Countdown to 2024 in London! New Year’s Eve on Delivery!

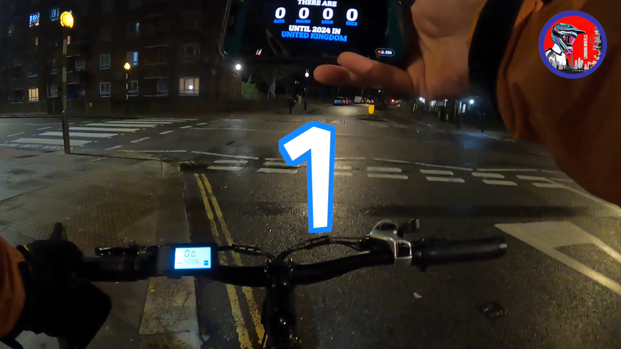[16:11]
Happy New Year So I don't know if you can hear it But there's fireworks all around Nothing in the sky though The drop off is around 4 minutes from here
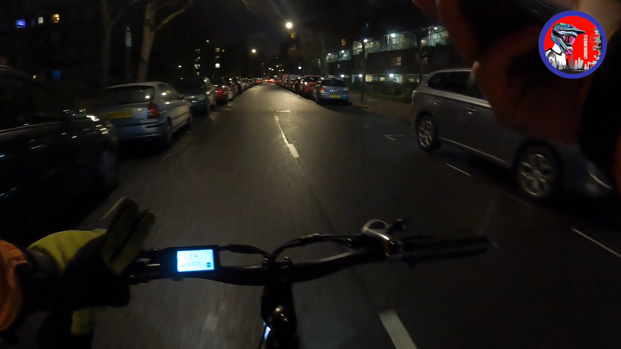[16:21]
So let's get this over with Fireworks